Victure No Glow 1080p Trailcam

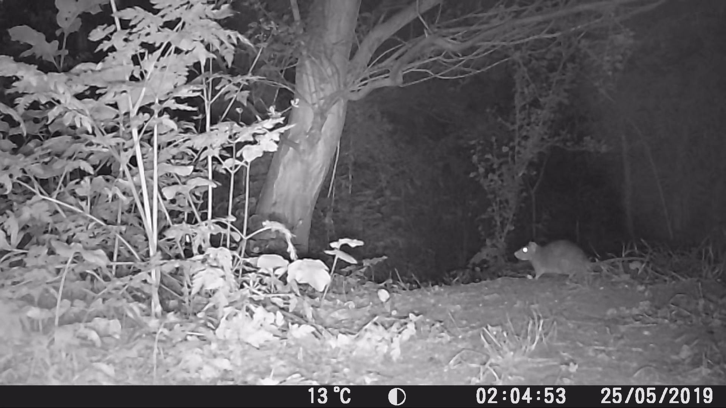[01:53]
Yeah and it's it's cool the first few times you see them but after you've had like 20 videos of the same mouse just hopping around it does get a bit old but that's generally a sign that you need to try a new area if you're just not not getting anything.
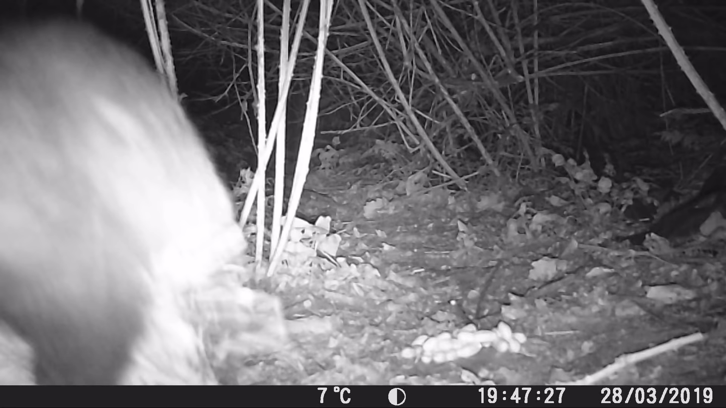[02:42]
Once we found a good badger spot we started to see some interesting behavior didn't we Sue? Yes. So badgers are very clean animals and they like to change the bedding essentially like they pull dry leaves into their sets and we were kind of amazed when we first saw it.
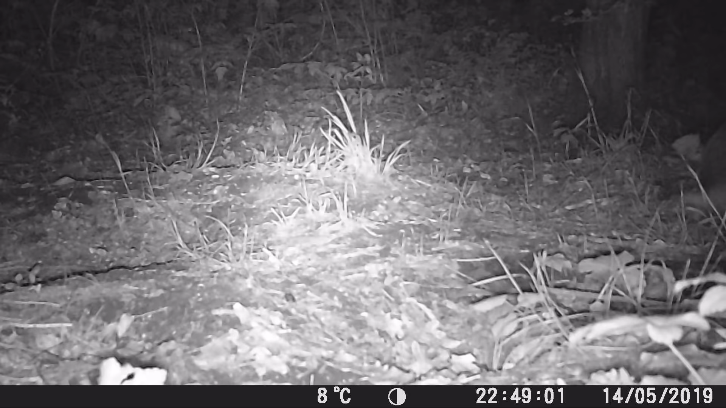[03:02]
And it just looks so ungraceful. What do you mean ungraceful? It's the badger mama so I think she's doing a great job. Yeah she's essentially like cuddling a massive ball of leaves and just like hopping backwards.
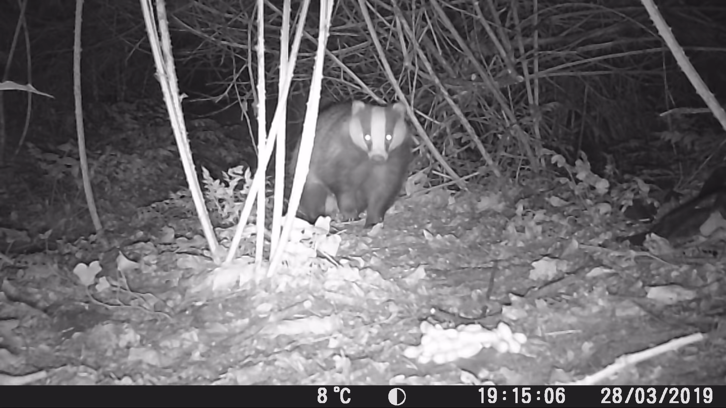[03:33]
Sometimes there's a small treat put out a few peanuts not very much just like very occasionally and at first the badger was not very sure about it is it probably smelled a bit different a bit unusual and didn't know what to do but apparently badgers love them so it was nice to see the reaction. Yeah a little hesitant but like you said it's one of their favorite foods along with worms.
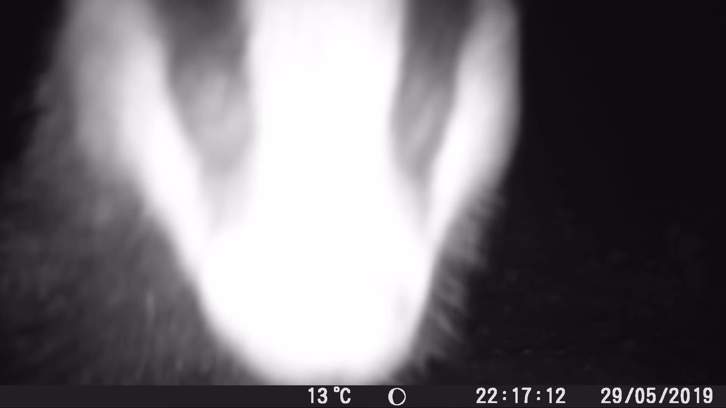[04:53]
And by the way that big blur on the side of the screen is from the badgers like licking the camera or like smooching it with their nose.
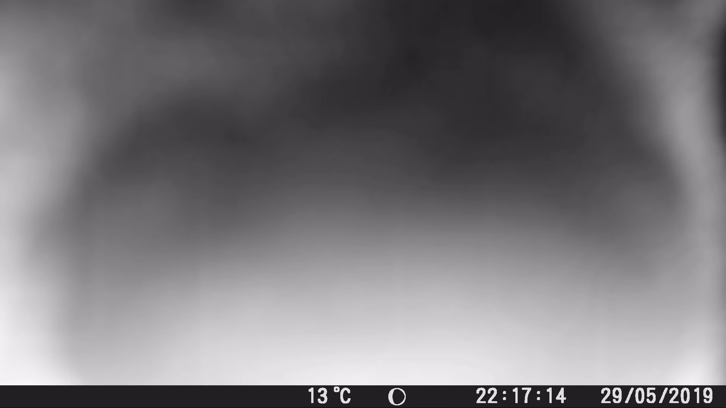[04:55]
They tend to do that a lot. They sometimes have very dirty nozzles after digging a lot all night in the in the dirt. Yeah especially when it's wet.
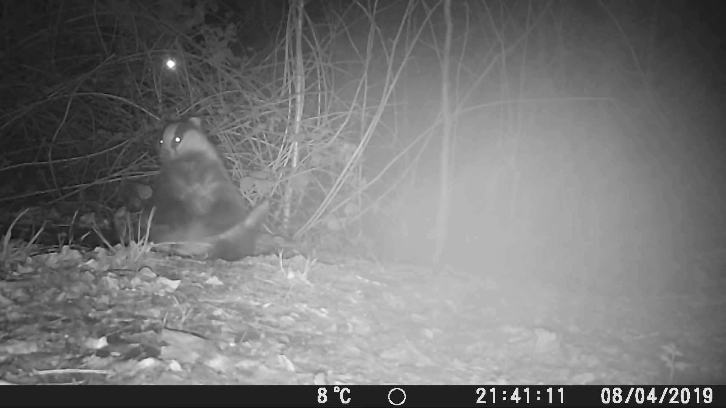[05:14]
But yeah this badger has no shame. And there's none at all. So we think this is the mum and dad badge the uh females are called sows and the dominant males are called balls.
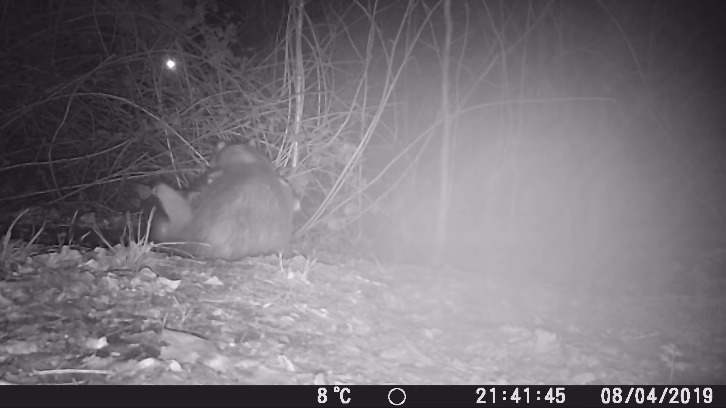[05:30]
Yeah I think like similar to pigs like pigs. And then the little ones came out. Yep.
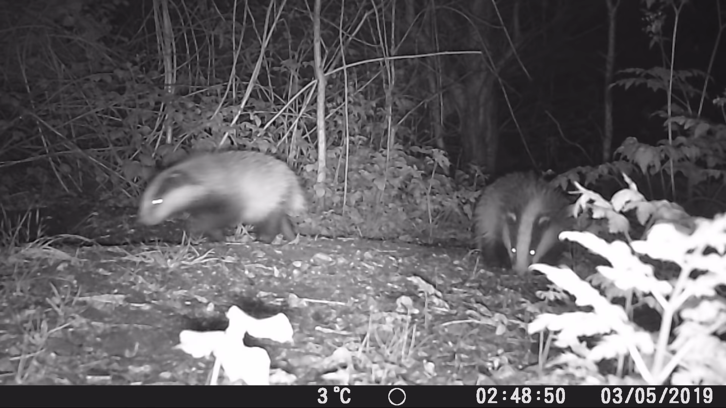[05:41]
And at first when we first saw this we actually were just like oh cool it's the badgers then we were like wait a second. Why are they so small? Yeah. And then that's the mum. You can clearly see it's the mother. Yep. In fact I think it wasn't until we saw the mum coming onto the screen that we suddenly realized like wait a second those are cubs. Amazing. And they love playing. Yeah they love playing. And they looked so spiky because it had rained down.
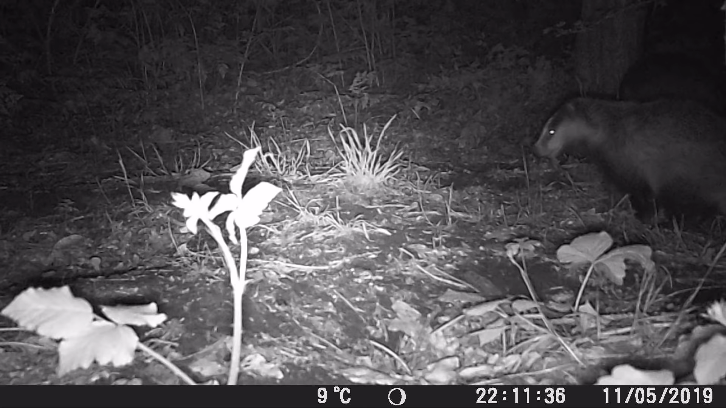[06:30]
And before long they were all playing. Yeah they get up to some mischief don't they? And they love running in circles. Yep. They're basically like puppies without the barking. Without the yapping.